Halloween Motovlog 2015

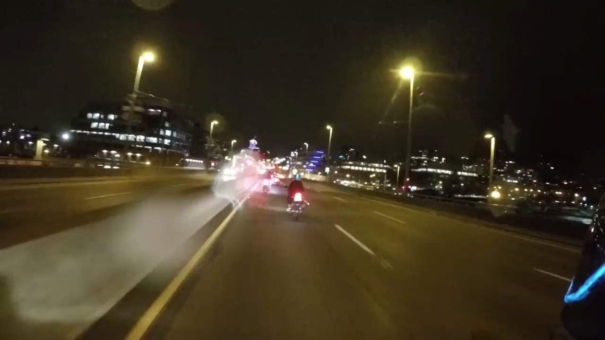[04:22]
Since we're riding in it with it on So Oh Should I turn it off? No Uh, well You don't really have to Like you should But um I ride with it Actually often On When in the rain But as long as you sealed everything up
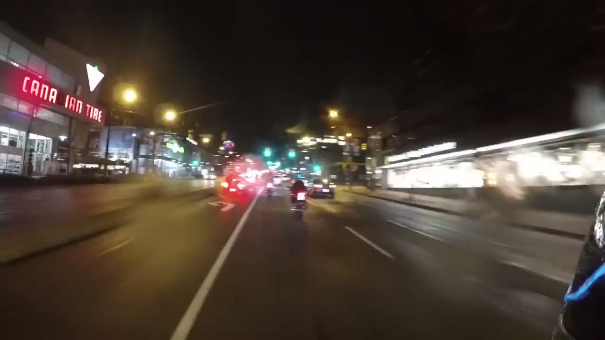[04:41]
Then a light drizzle like this isn't really a problem And by sealing everything up I mean if you cut the EL tape You gotta put some You gotta seal the edge that you cut But Just not to mislead people We say it's not water resistant Look how slammed that car is
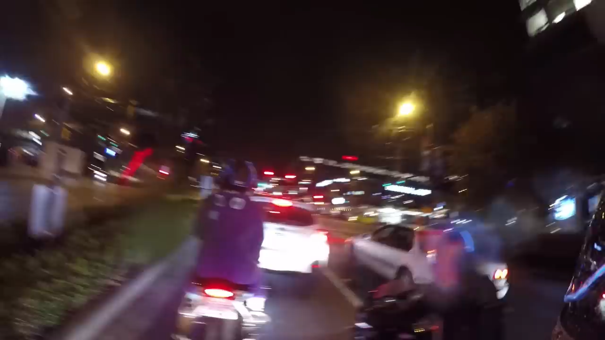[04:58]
That is the male equivalent of high heels What is?
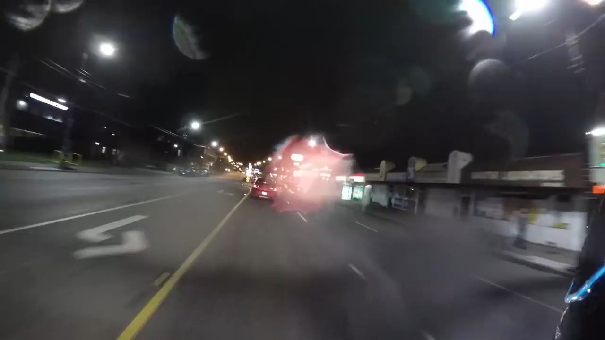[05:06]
You know The A car that is slammed that low to the ground I mean It looks It looks really cool But it just It's gotta hurt to drive that thing around the city You know what I mean? Yeah It's just like high heels And that concludes The Halloween motovlog episode A little bit of rain isn't gonna stop us From having a good time on the two wheels